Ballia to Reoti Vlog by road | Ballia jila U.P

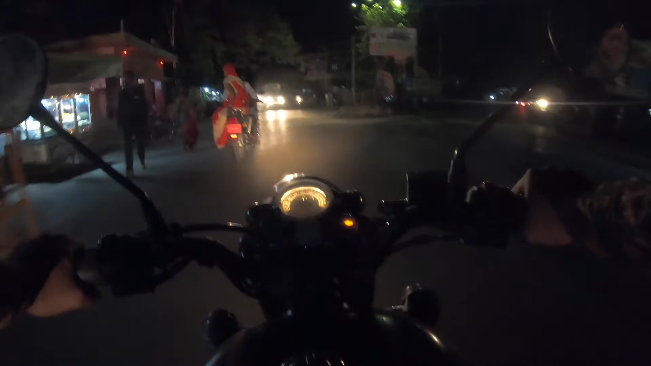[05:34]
तो यह रहा रहती करती रहा और हम लोगों को बैरिये जाना है इतर से जाना है तो अगर आप वीडियो देख रहे हैं तो वीडियो को लाइक कर दिएगा और चैनल को सब्सक्राइब